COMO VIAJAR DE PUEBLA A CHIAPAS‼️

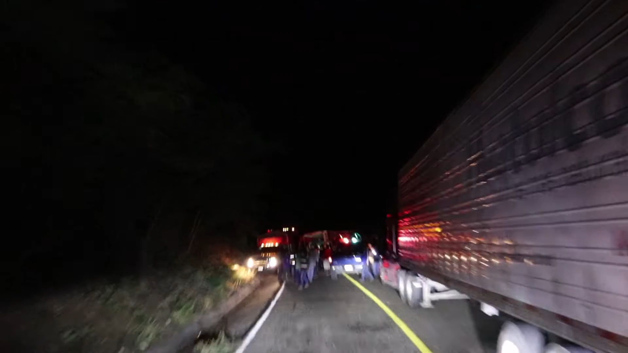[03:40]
Al parecer no vamos a poder pasar. Un trailer está tapando la carretera.
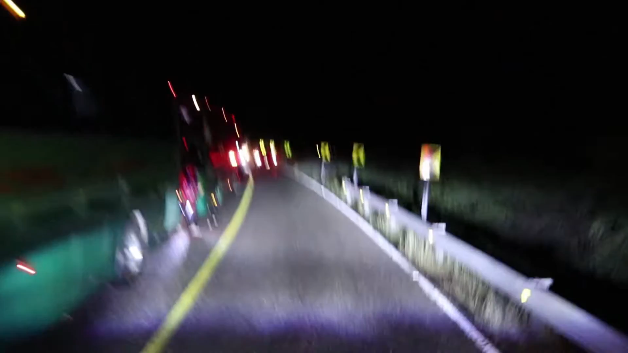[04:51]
Ya por fin pudimos salir amigos, ya nos vamos a ver en qué pueblo nos quedamos a dormir porque ya es un poco noche para seguir avanzando.